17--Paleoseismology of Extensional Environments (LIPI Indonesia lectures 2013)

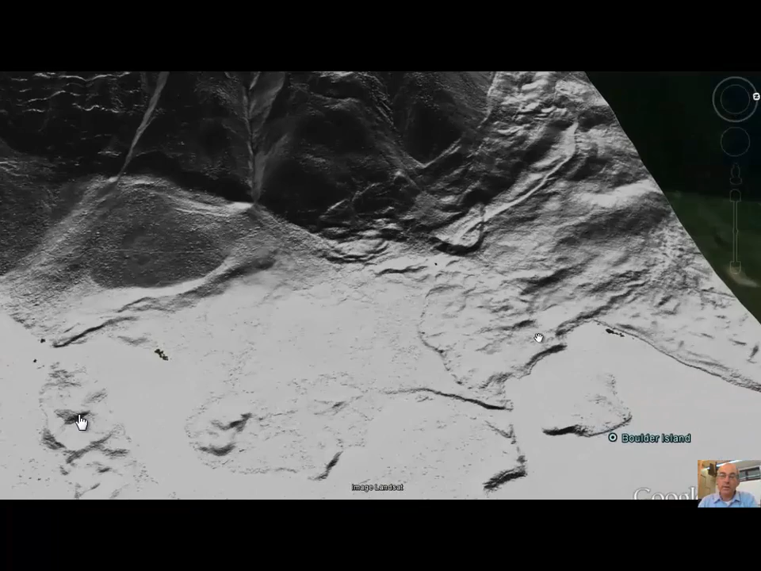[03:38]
So, I'll show you the digital surface model in just a moment.
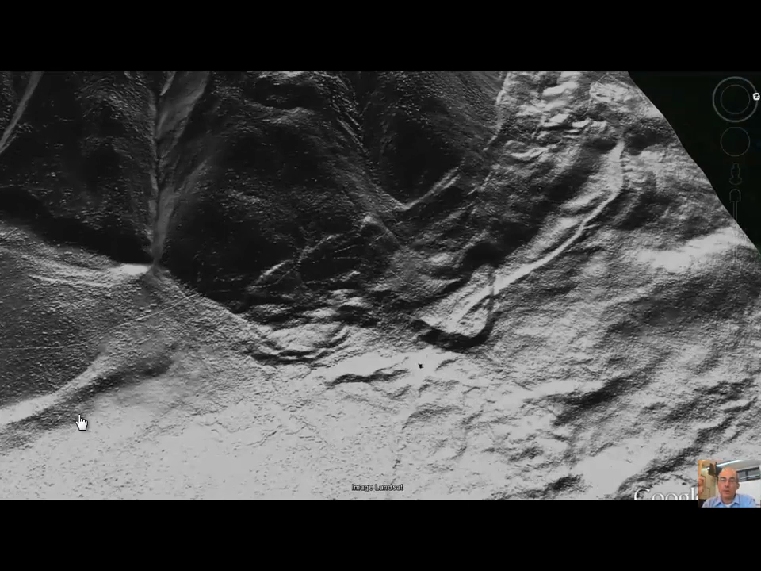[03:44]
So, there's the DSM. There's the trees. So, we're looking mostly at the DTM. And so, you see this pretty big scarf right in there. And then this place, it's kind of interesting, this little perched feature.